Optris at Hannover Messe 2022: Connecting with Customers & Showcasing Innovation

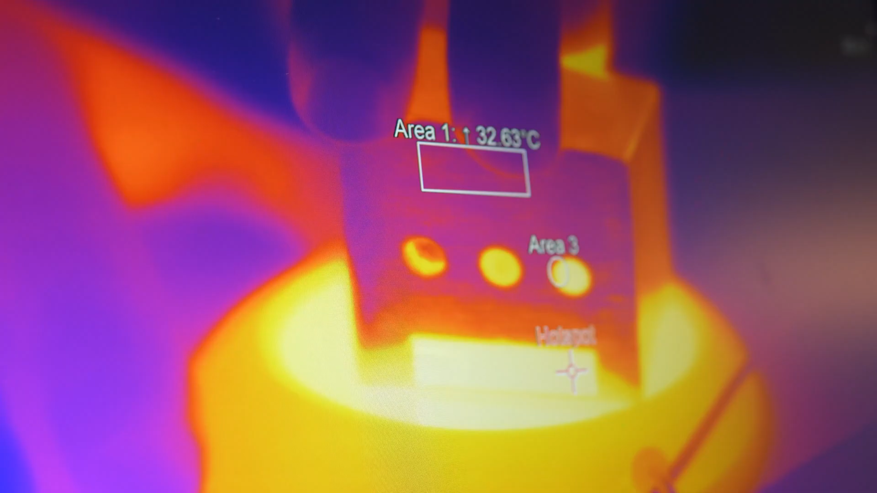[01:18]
On the exhibition, my job is to explain infrared technology to our customers, to show our products.
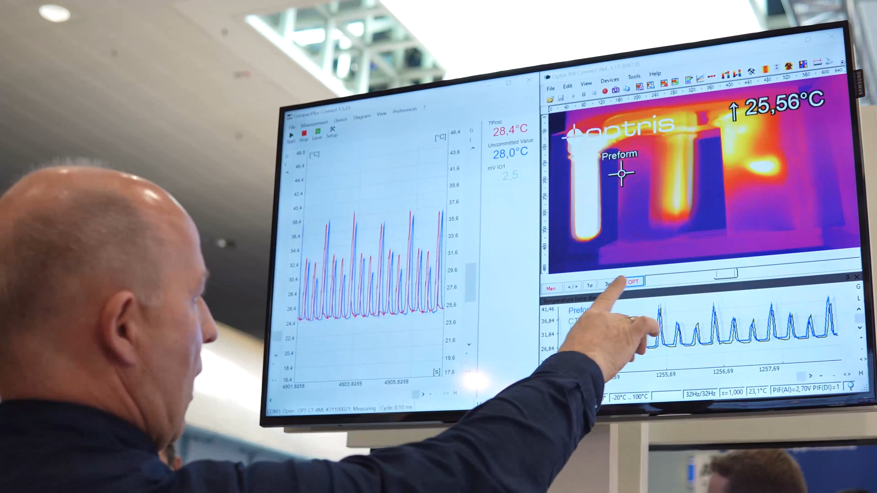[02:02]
On the screen, we see on the right-hand side the PIX Connect software, which is the software for our infrared camera. We see here the infrared image and we see here on the bottom part our temperature time diagram.
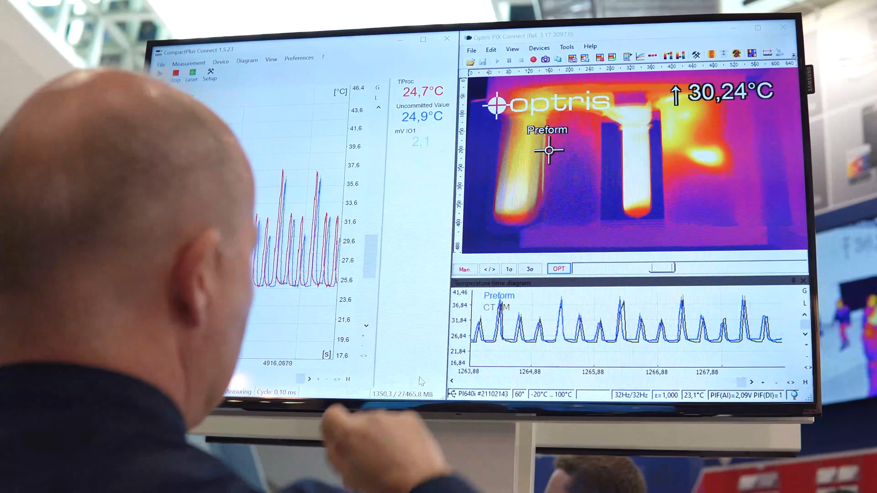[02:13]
On the left side, we see the Compact Plus Connect software, which is the software for our CT4ML pyrometer.
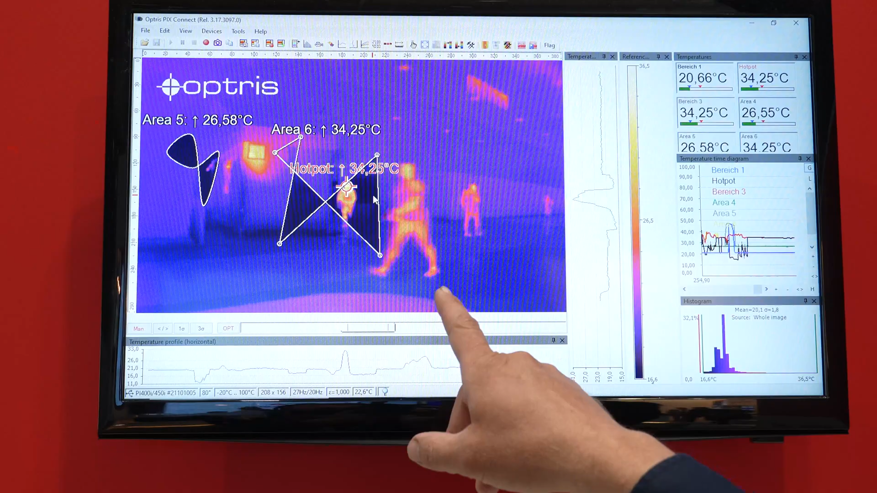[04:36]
This is the software PixConnect. The software is necessary to run our cameras.
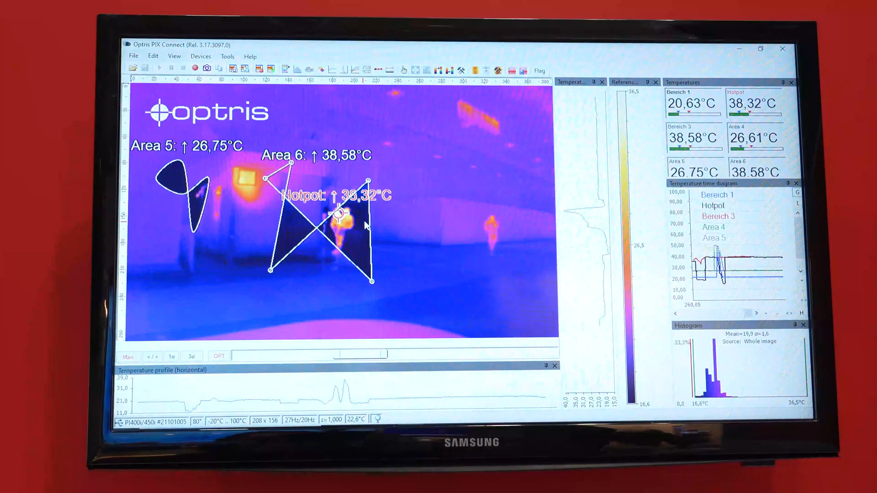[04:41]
And you see over here,
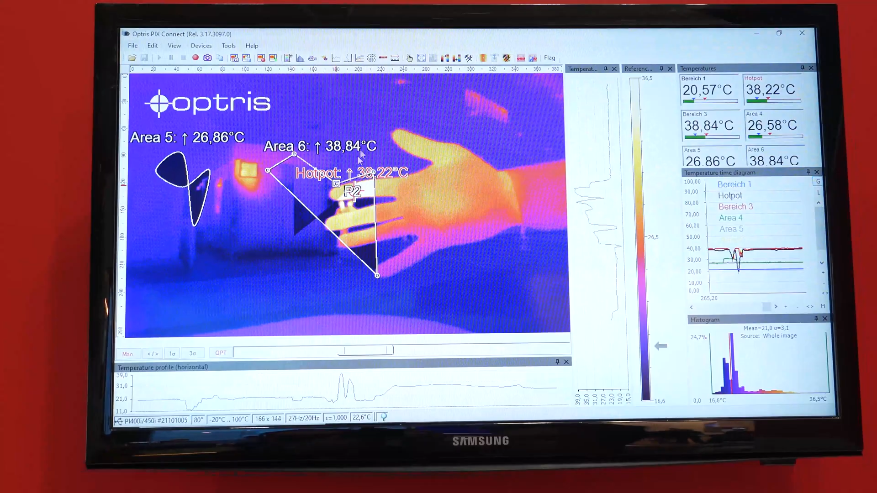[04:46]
you can have different measurement areas, unlimited number,
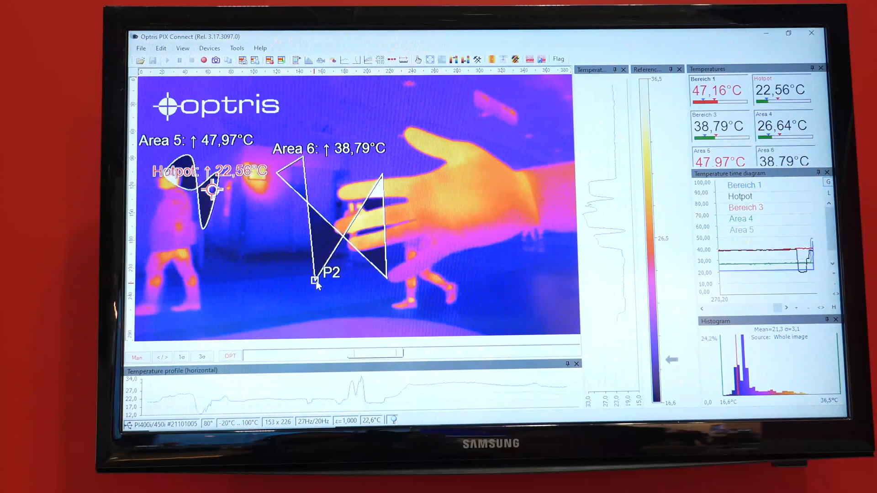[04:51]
different shapes to adjust them to see what you want to measure in the picture.